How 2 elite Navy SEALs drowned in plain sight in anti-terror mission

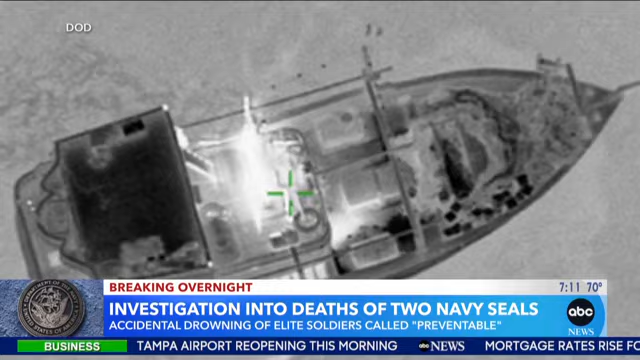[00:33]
nighttime boat raid to stop missile components being shipped to Iran-backed